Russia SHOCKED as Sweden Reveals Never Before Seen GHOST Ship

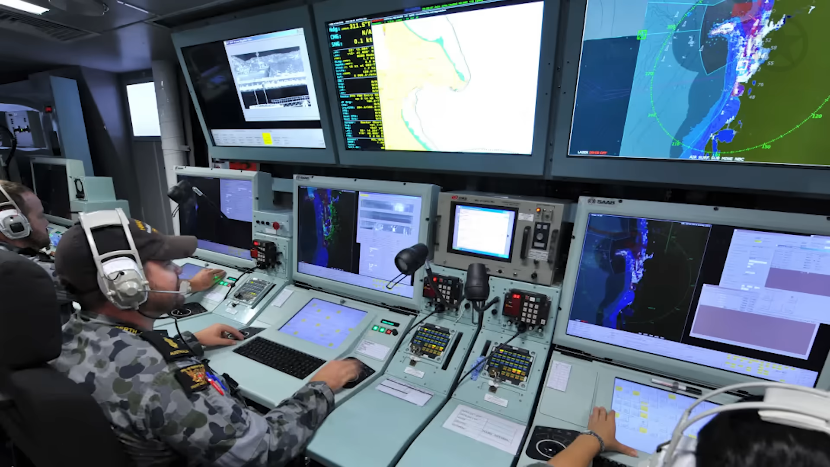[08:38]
which includes the Saab Systems 9LV Mark IIIe Combat Management System,
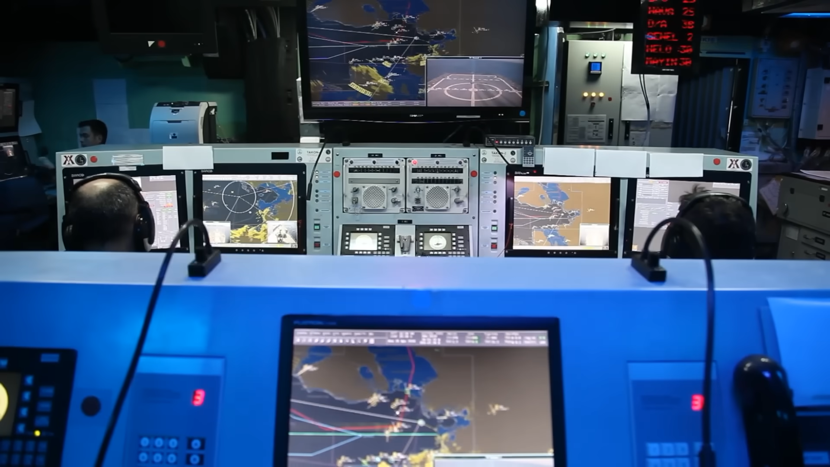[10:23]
a CS-3701 Tactical Radar Surveillance System, or TRSS,
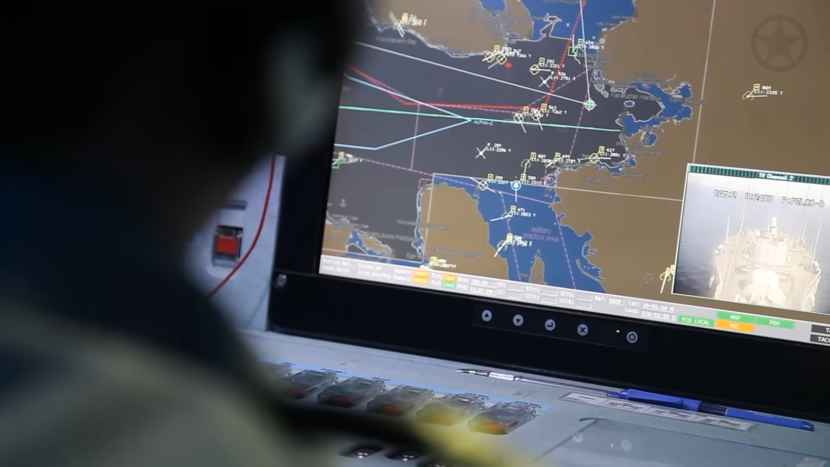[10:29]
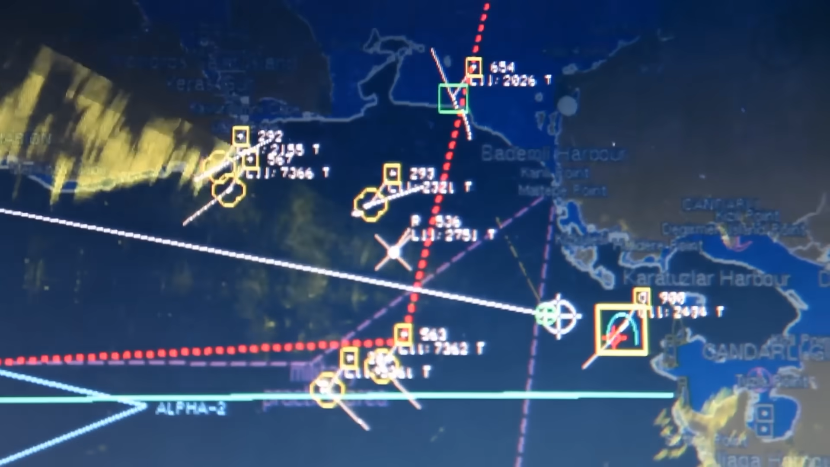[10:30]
to provide electronic support measures and radar warning receiver functions.